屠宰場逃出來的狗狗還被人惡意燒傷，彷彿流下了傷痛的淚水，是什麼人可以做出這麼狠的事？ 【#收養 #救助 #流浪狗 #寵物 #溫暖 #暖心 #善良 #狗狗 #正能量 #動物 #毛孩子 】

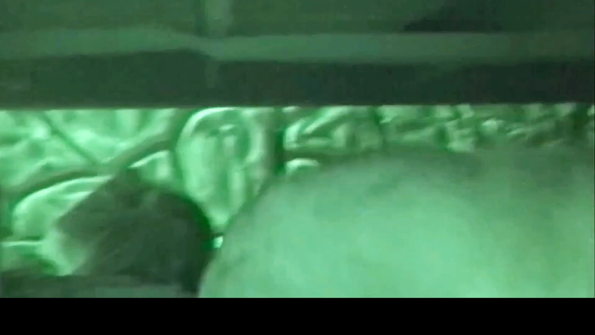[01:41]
集装箱很快就吊了起来但是狗狗好像受到了惊吓,四处乱窜好在救助小哥用网都抓住了他救援成功后,